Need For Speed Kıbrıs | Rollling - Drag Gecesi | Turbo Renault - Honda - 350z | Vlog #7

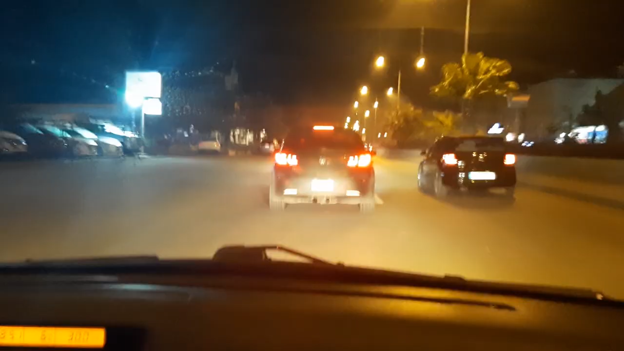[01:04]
Onun önünde EP3 lan. Şu an baslar. Ben de basıyorum. Ama yetişemiyorum.